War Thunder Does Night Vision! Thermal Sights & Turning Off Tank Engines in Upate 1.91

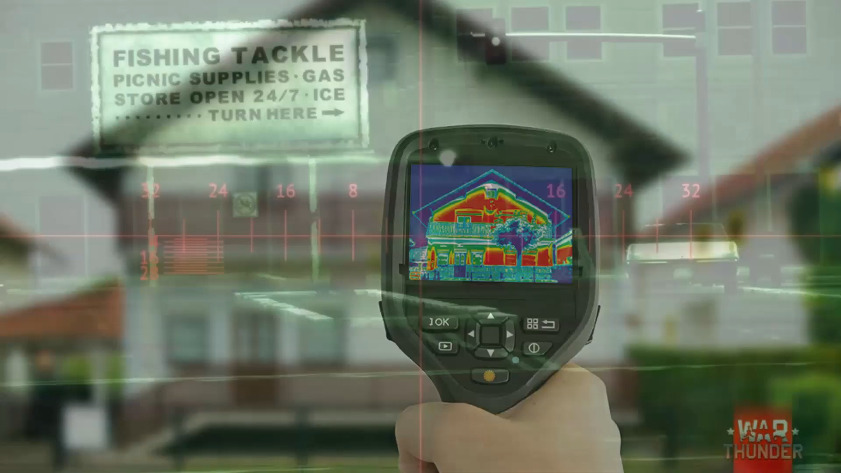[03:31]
This is not a full spectral colour array like you might
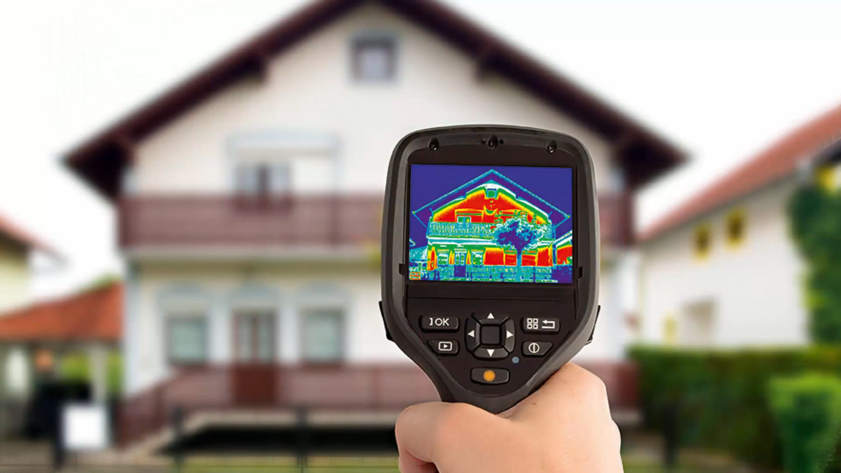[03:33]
have seen on thermal cameras but a black and white image which displays temperature variations.